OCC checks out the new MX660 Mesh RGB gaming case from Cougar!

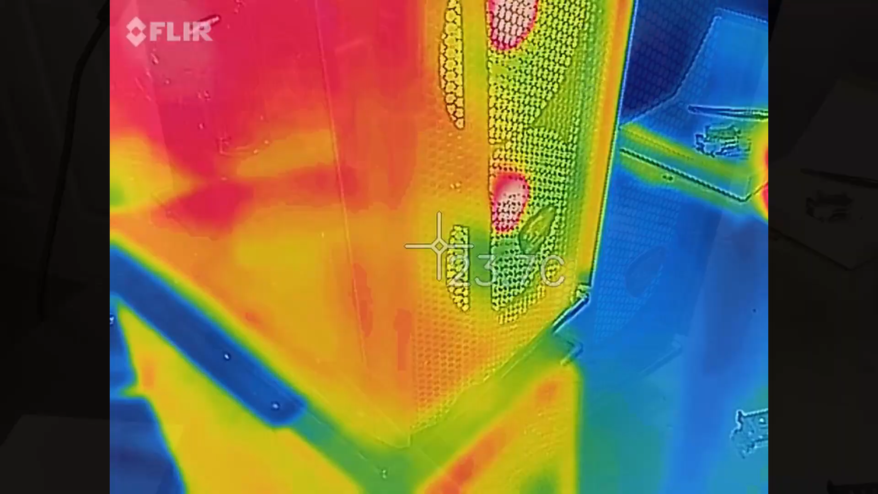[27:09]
And it's time for a little thermal camera work here.
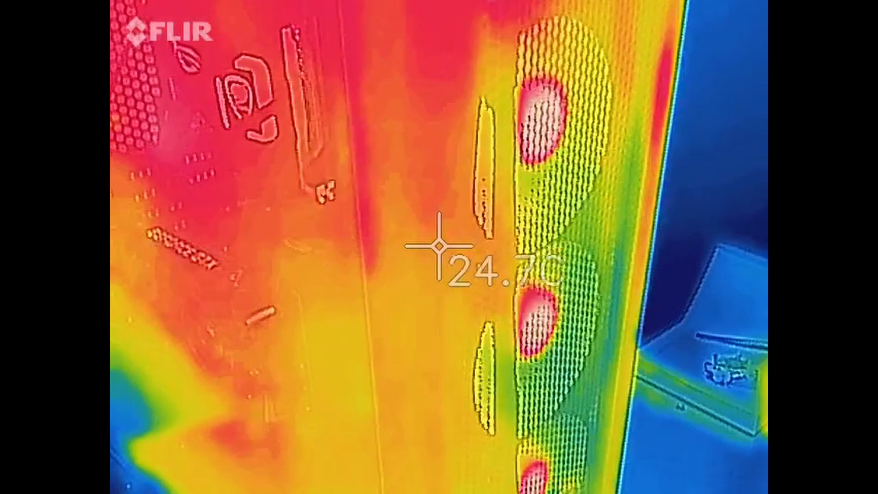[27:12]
On screen: spot 24.7°C
And it is about 20 degrees Celsius in the room.
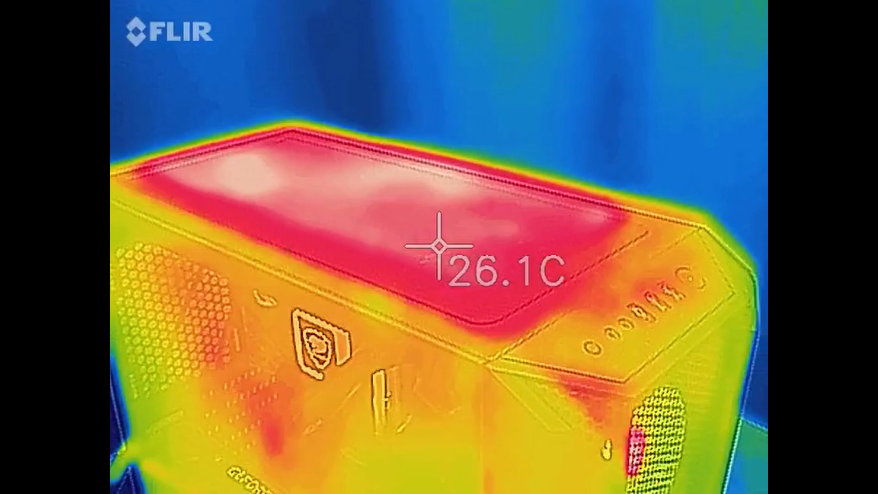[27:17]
On screen: spot 26.1°C
Try to maintain that temperature. And we can see a little bit of heat being pushed out the top.
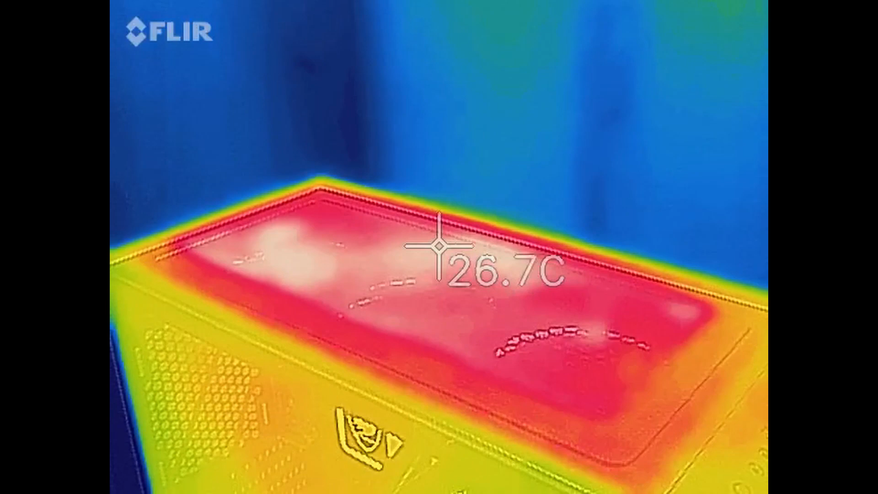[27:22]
On screen: spot 26.7°C
Looking at the front really the only one spot you see is
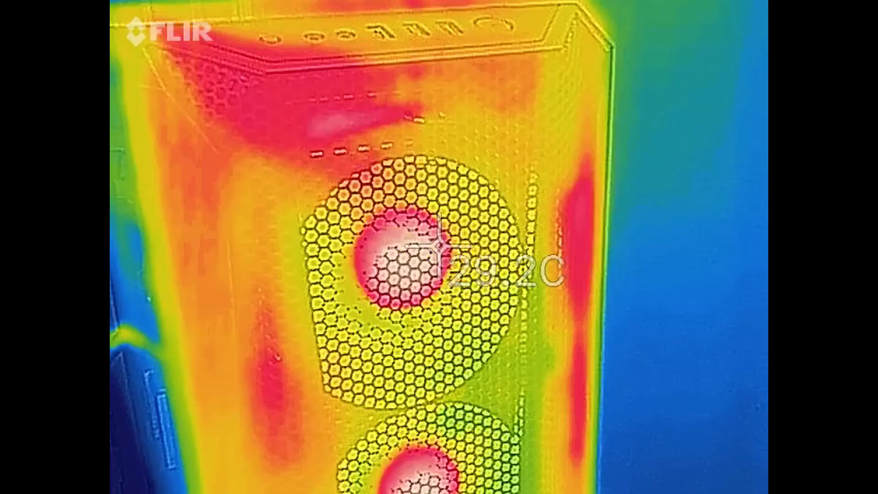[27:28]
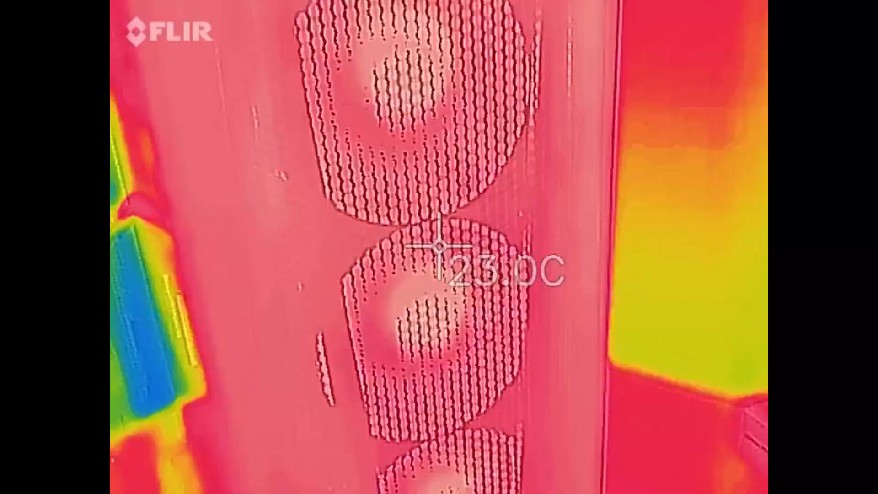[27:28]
On screen: spot 23.0°C
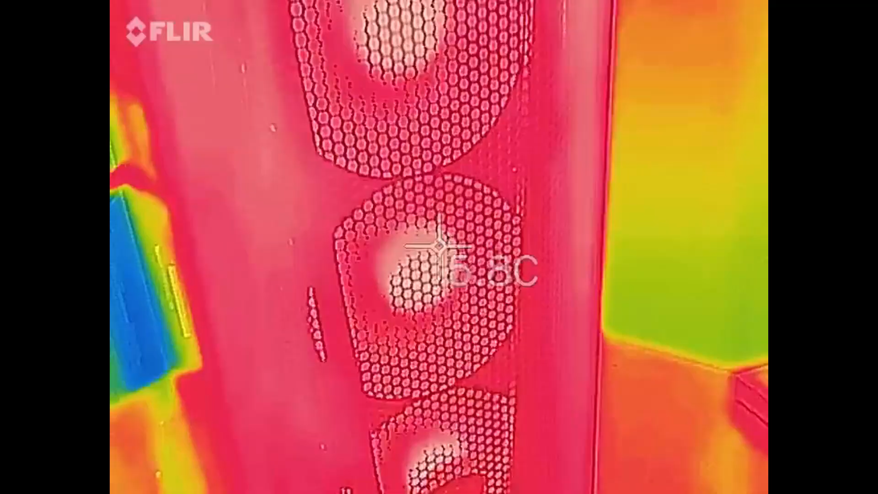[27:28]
where the fan motors are in the center of each fan.
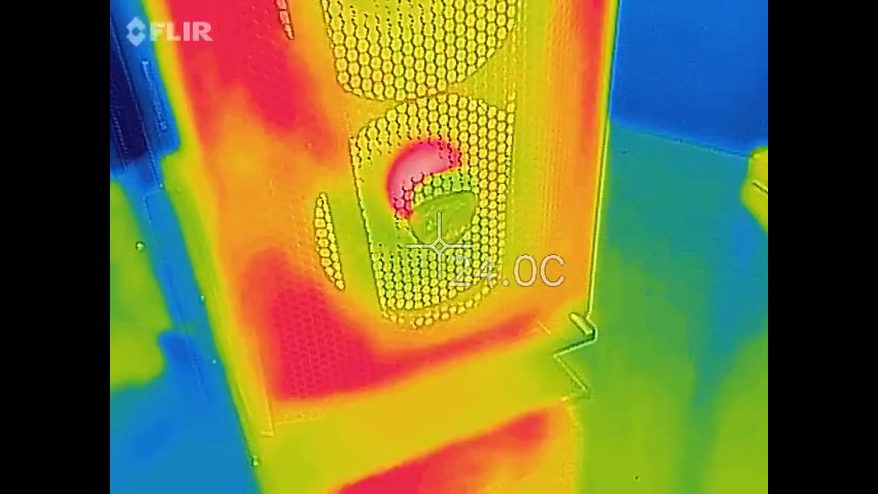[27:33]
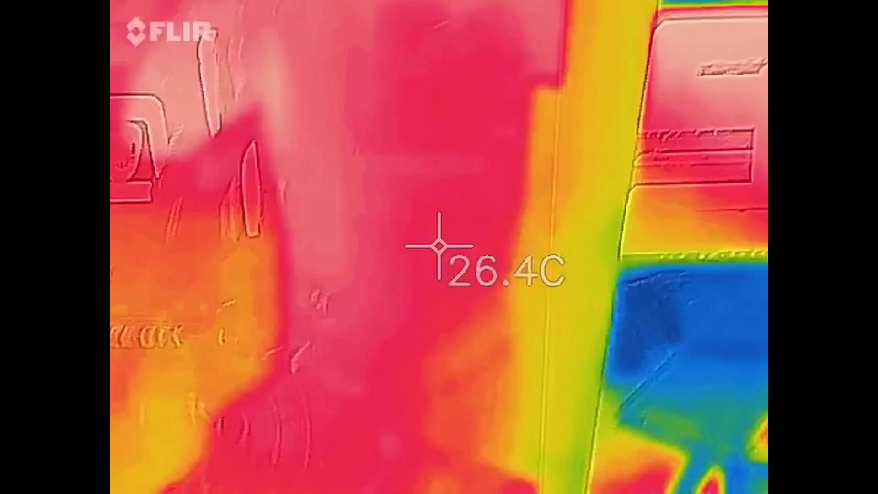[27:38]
On screen: spot 26.4°C
Come around the side it's a little misleading because that's the glass. So that's the heat from me reflecting off the glass.
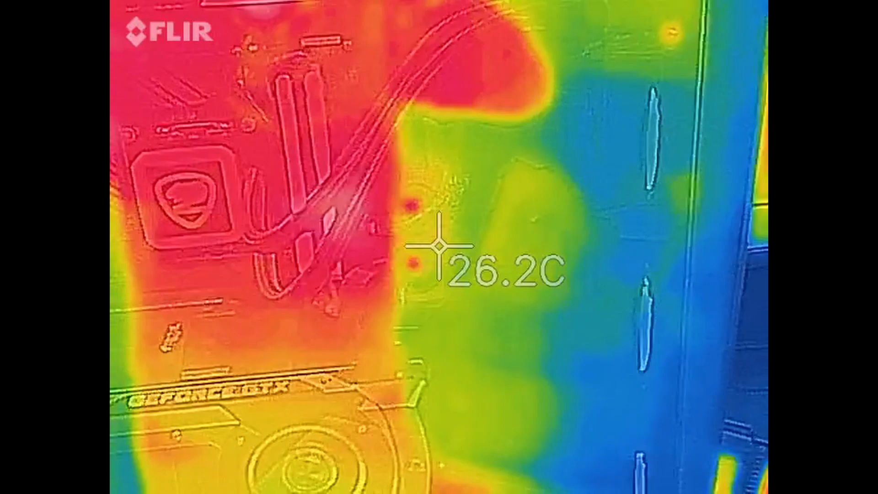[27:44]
On screen: spot 26.2°C
But looking at the top of the case.
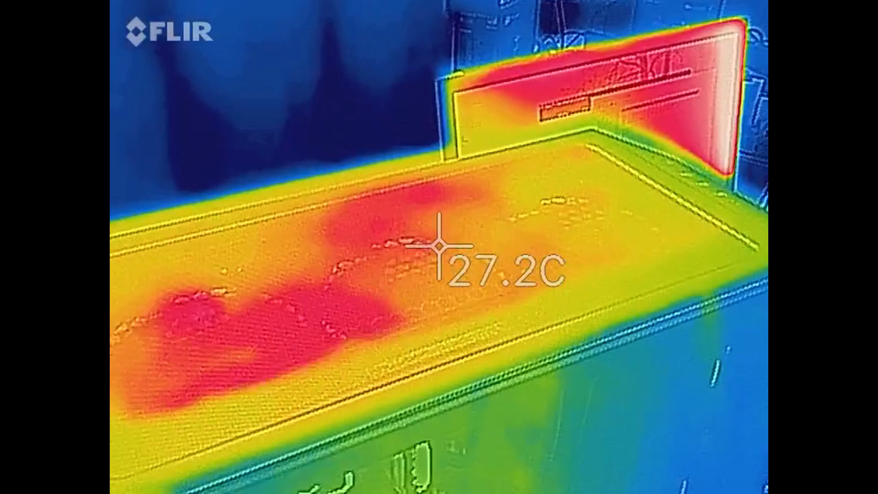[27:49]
On screen: spot 27.2°C
And the color isn't necessarily the temperature.
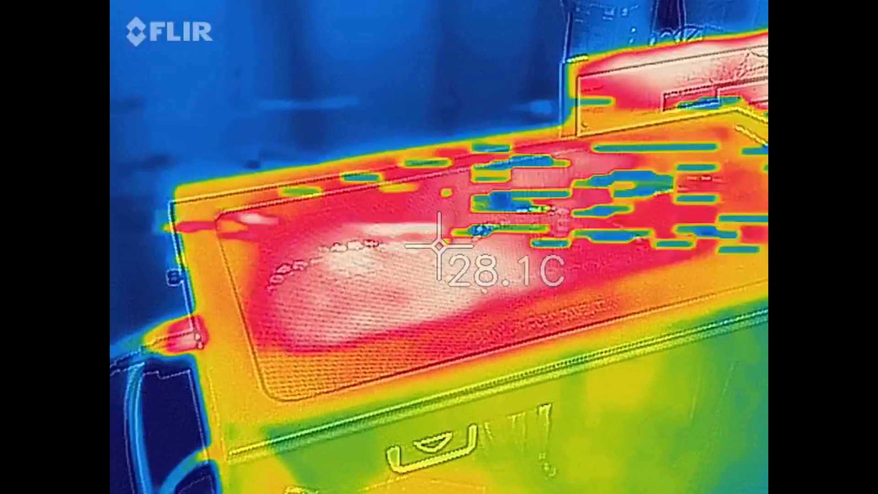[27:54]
On screen: spot 28.1°C
It's just the differential in temperature from a warm spot
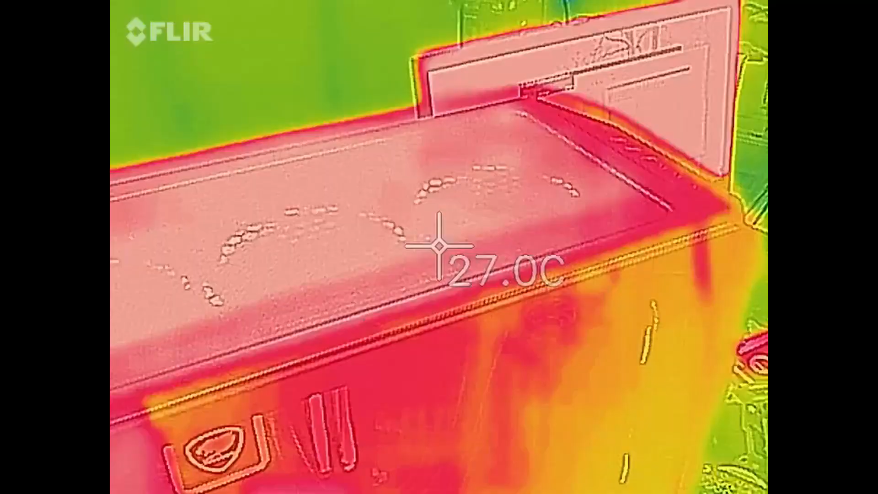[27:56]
On screen: spot 27.0°C
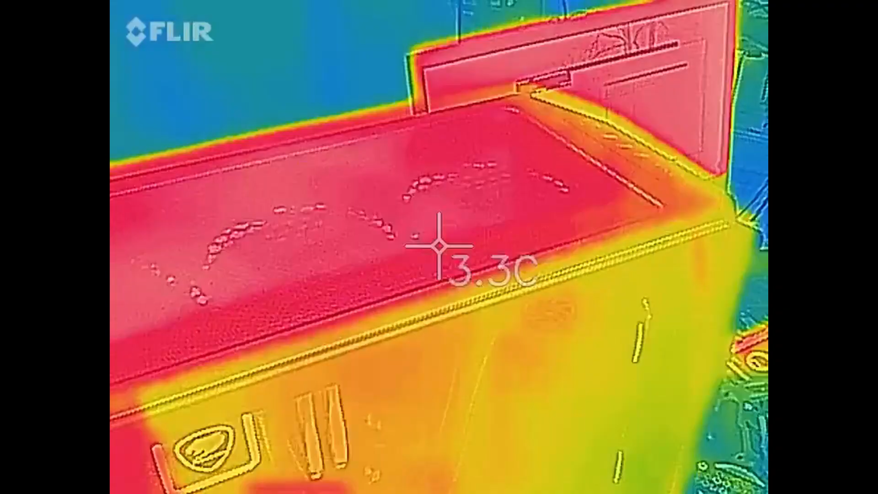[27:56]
On screen: spot 3.3°C
to a cooler spot.
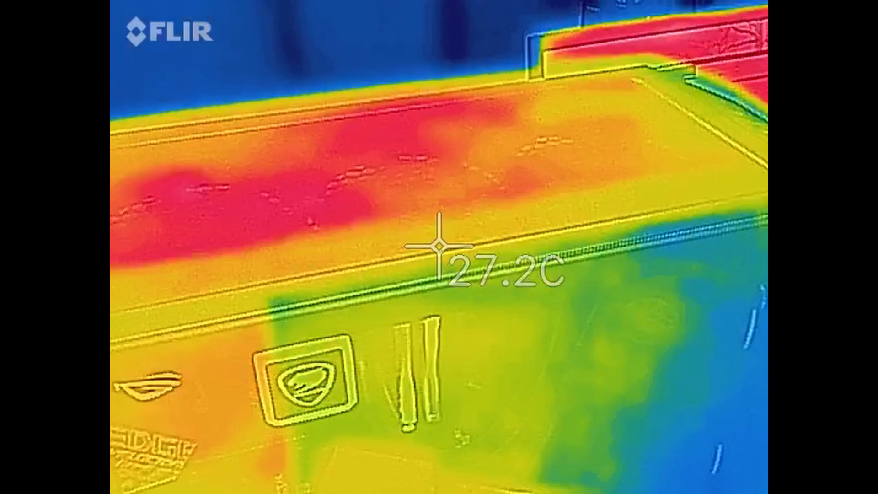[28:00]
On screen: spot 27.2°C
And looking at the back of the case.
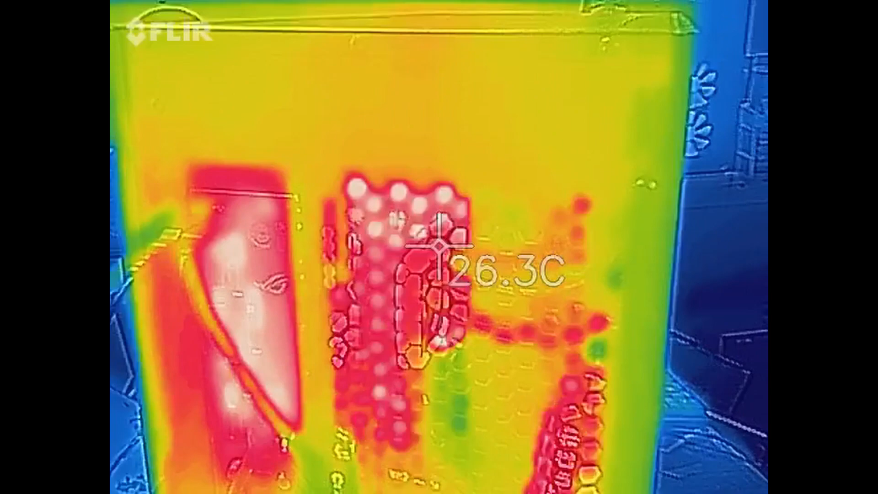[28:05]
On screen: spot 26.3°C
This is the rear exhaust vent where there would normally be a fan. But there is not so we can sort of look in there.
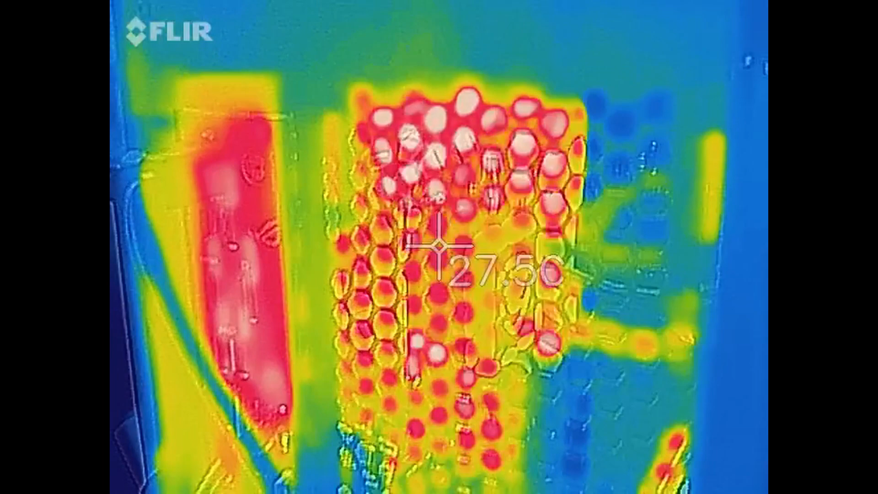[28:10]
And the red you're seeing is the heat from the motherboard components.
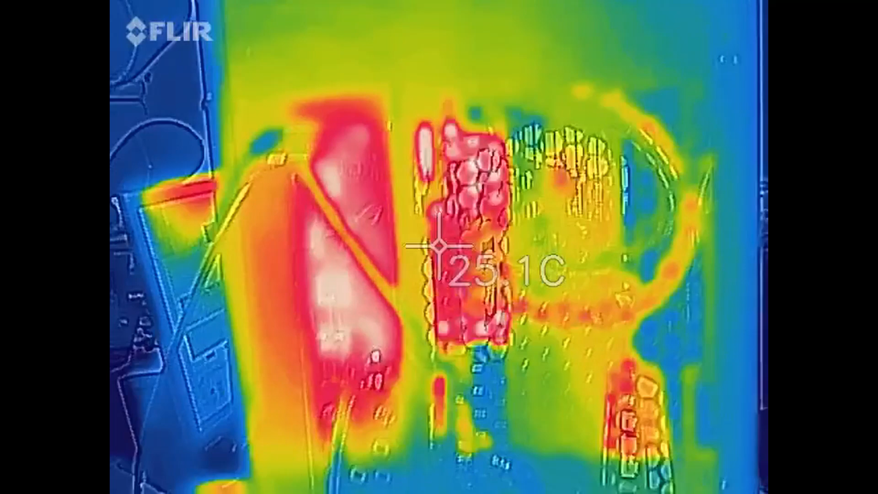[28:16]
And there's the little I.O. panel on the back of the motherboard.
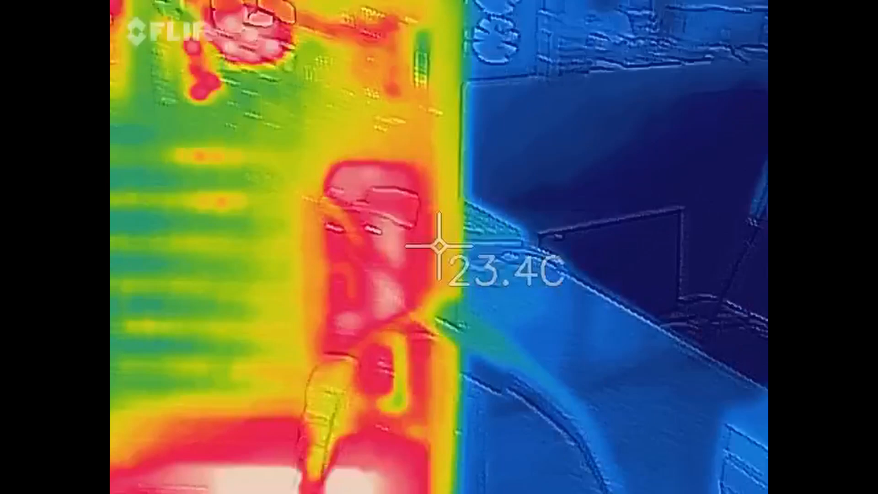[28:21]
On screen: spot 23.4°C
Over here is the vertical GPU.